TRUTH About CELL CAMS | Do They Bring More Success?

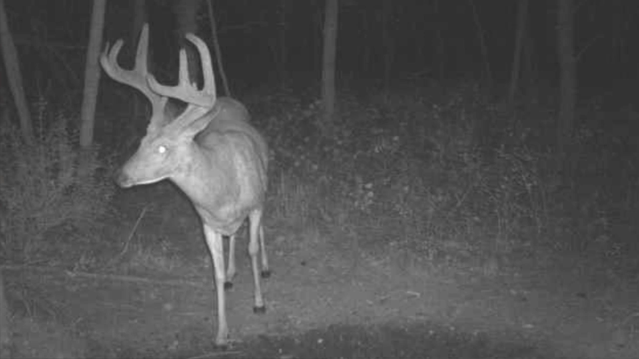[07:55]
mature bully buck on the farm that dad was actually able to harvest and it was super cool um to be able to put everything together and see that deer